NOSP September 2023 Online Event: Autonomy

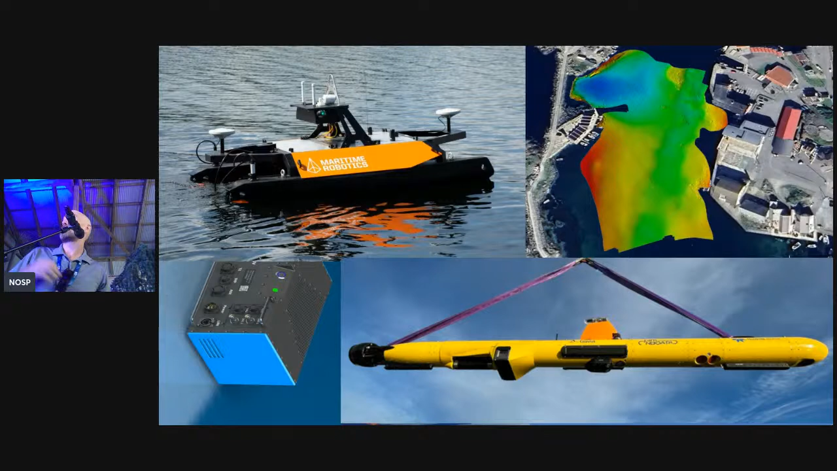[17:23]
Wow, this is like a sort of Rubik's Cube. Photos are all getting moved around somehow. So if you all would crane your heads to the right, you'll see the small processor that we've designed for the seabat range of multibeams. Outside today, it's built into the maritime robotics vehicle that we're showing. But we can also put it in other small vehicles, including underwater vehicles like the Teledyne Gavia. So having shrunk this technology down, we're using it in these platforms.
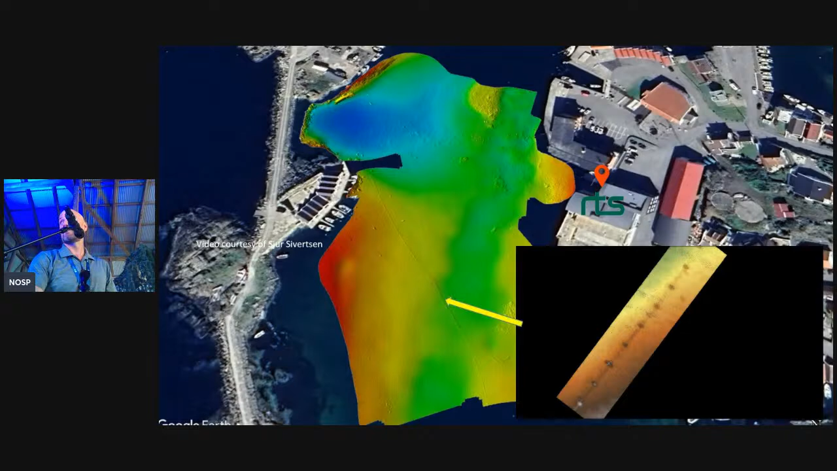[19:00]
So firstly, here's this cable. And thanks to Sjur Sivertsen, I hope I said your name roughly, not too awfully, we had a video and we were able to take a series of stills actually from that video to ground truth what's down there. And here is our cable bundle, I think it is, with maybe some small clamps. That's what we're detecting. So it's really quite tiny and we're getting some really nice 800 kilohertz data on that target. Oh, I was meant to click again.
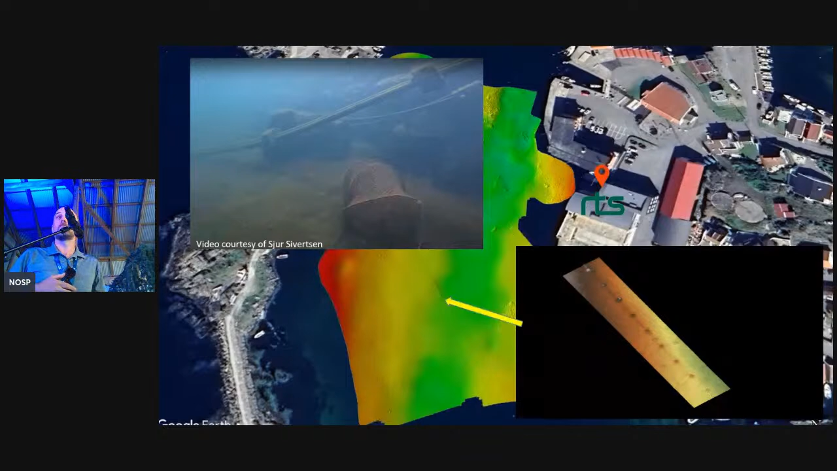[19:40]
This data is completely uncleaned. It's just as it comes off the multi-beam, which is another feature that we like to talk about. The reason multi-beams, they are incredibly inherently clean. Next, the wreck itself. Sadly, no treasure chests found, but nice clean edges and sharp detail from this single pass across the wreck. And for those who haven't seen it already, please come join us at Maritime Robotics, are broadcasting live from their vehicle onto the booth.
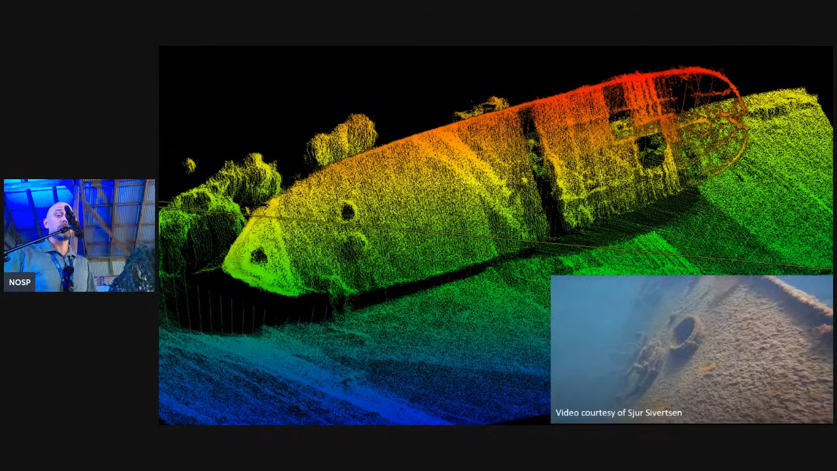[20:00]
We'll go down to the water and enjoy the sun. But it's not just resolution and data quality which users require to get the most out of their autonomous platforms and remote platforms. To optimize results from these platforms, you need a sonar that knows how to drive itself, which is precisely what Rezon's advanced tracker is designed to do. Using adaptive gates to find and follow challenging seabed topography, the sonar chooses its settings automatically, adjusting ranges and gains to optimize ping rate accordingly.
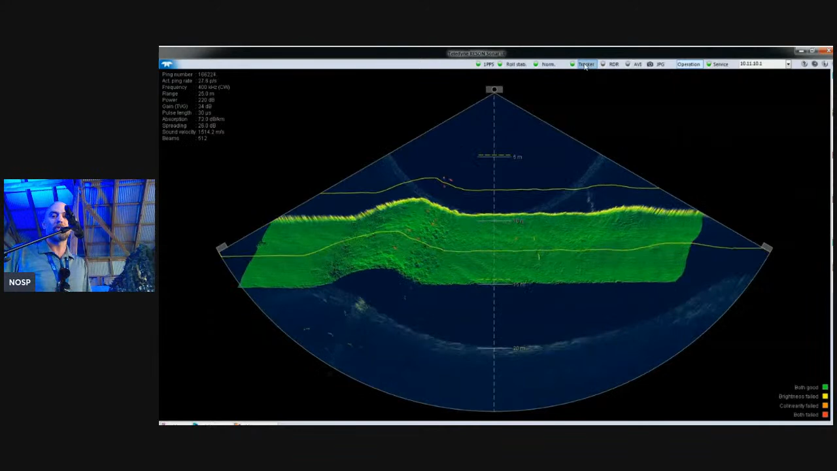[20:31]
In short, at Teledyne, we've developed a sonar which runs itself. And that's incredibly important, increasingly important as we go remote, as we go autonomous, or even yesterday,
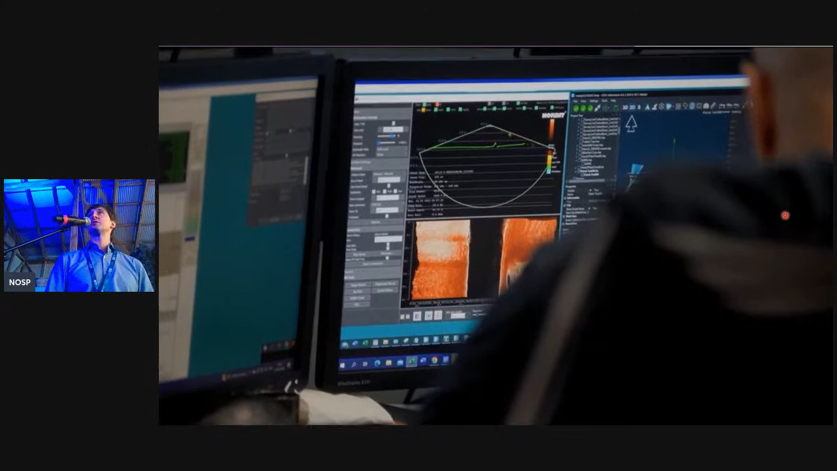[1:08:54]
the remote sensor, the online display,
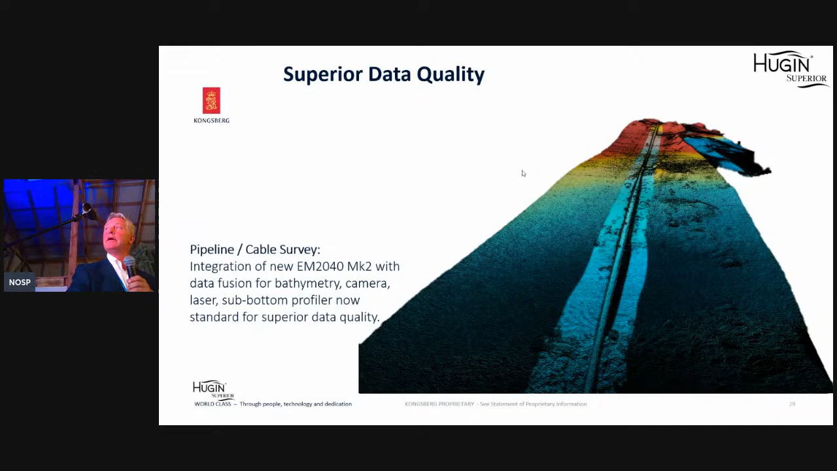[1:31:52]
the life rest, how much anode you have left before you have to change the anodes. It could look like this. You see that you have a lot of free spans here touching the ground in some spaces here. You can even measure the height of the free spans. You have some rock dumping here. So this is a typical example of what we can produce using EM2040 and laser.
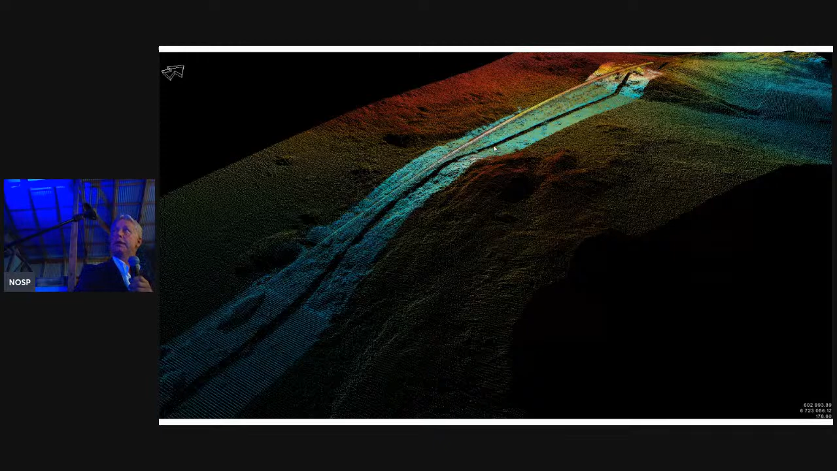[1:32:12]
This is bathymetric data from the HISA system. Synthetic aperture sonar can produce different type of products, really. So this is a typical bathymetric data. In the center, between here and here, you have EM2040 multi-beam data.
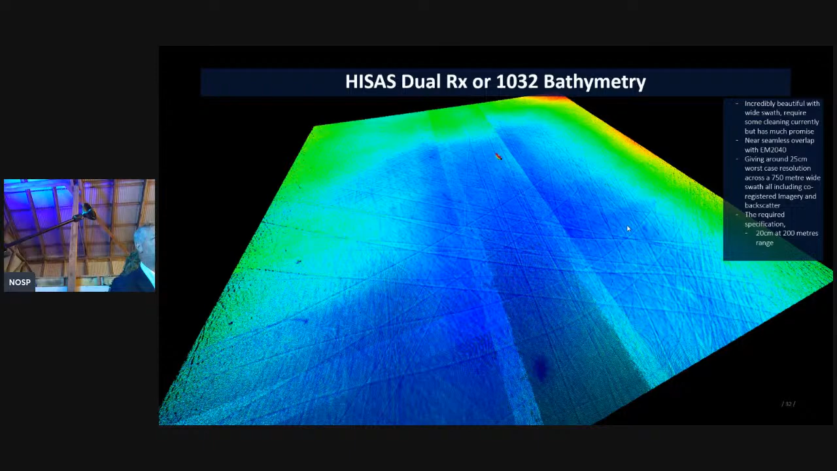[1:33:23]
So if people are wondering why the cod is disappearing from the Oslo Fjord, well, this might be one of the reasons. I don't know. I'm not the biologist, but it looks like a highway on there. From the HISAS, you can not only have bathymetric data, but this is one pass. It's from a dumping site outside the city of Arendal on the south coast of Norway. It's FFI, Forskningsinstitutt.
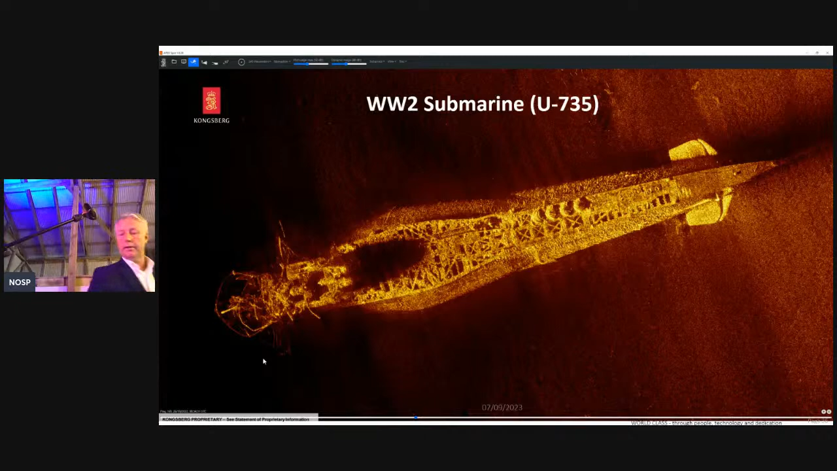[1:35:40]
Range here, roughly 80 meters, and it's one pass. So, data quality. Lobster pots. Looking for, are you looking for your lobster pot? Okay, this is could be the solution.
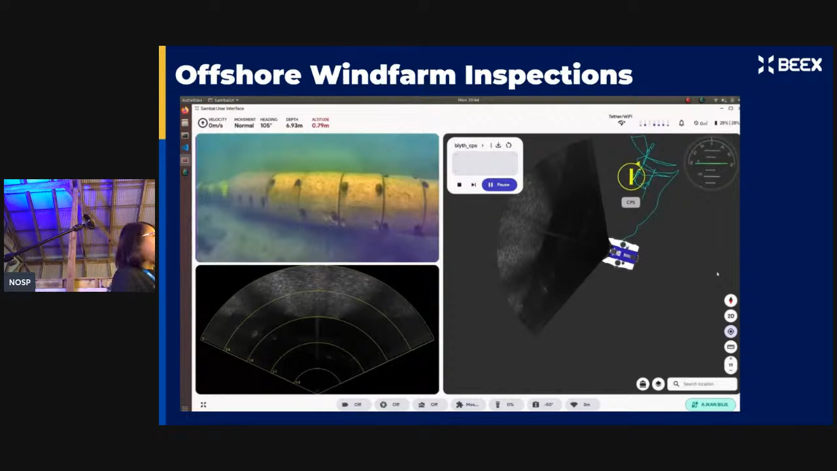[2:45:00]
So what we did was we did a lot of ML on the sonar images to carry out tracking even when you don't have the visibility of the object itself. And the vehicle will then move closer to target in order to get the visual footages.
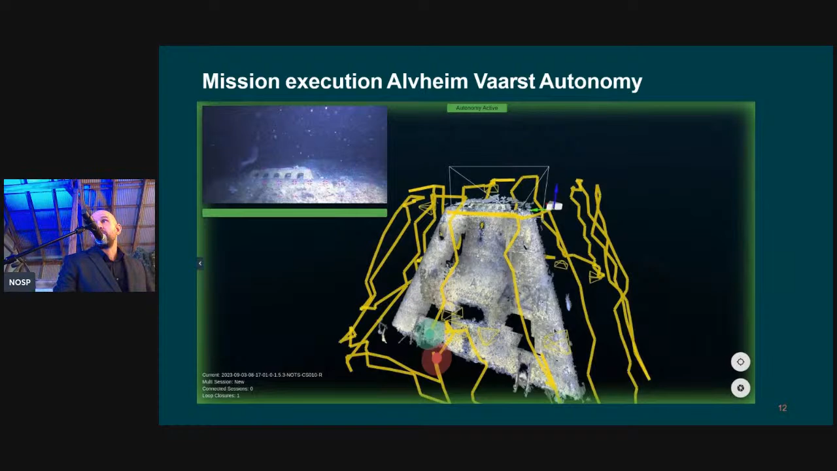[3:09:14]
And this is another track line the AID has followed to achieve full coverage to generate a three-dimensional model of its structure. You see this is basically
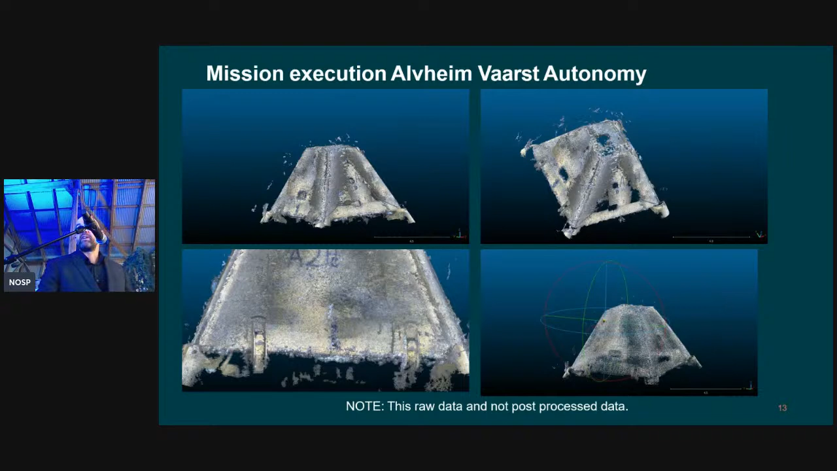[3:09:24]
utilizing vast autonomy through the SubSlam system to create these models.